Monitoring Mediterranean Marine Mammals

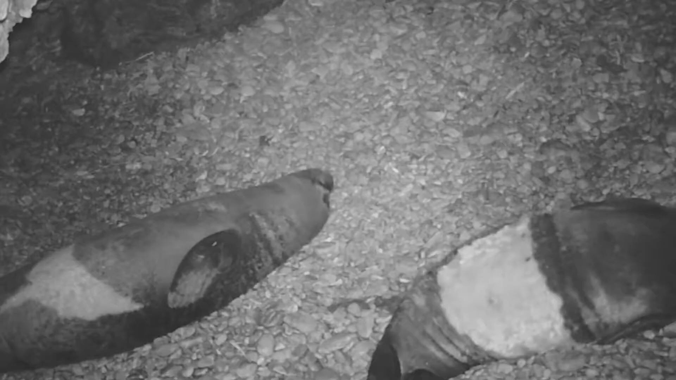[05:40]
These images are possible thanks to the camera trap.
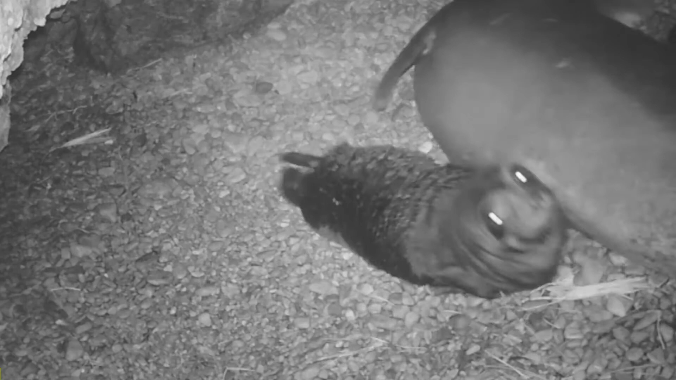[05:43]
A camera trap is a remote camera with movement sensors or infrared rays. It helps researchers to film animals without disturbing their peaceful world.